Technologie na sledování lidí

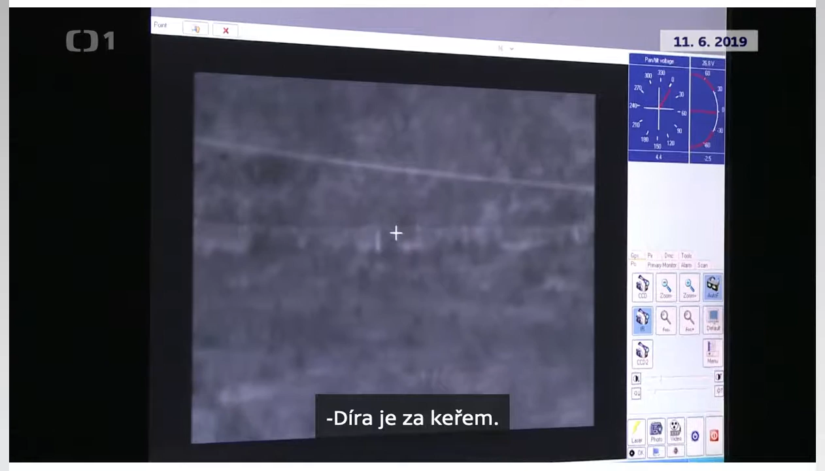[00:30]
Ale díra je i v tom druhém plotě, blíž k řecké straně a ta už trošku nám vylízá z toho keře,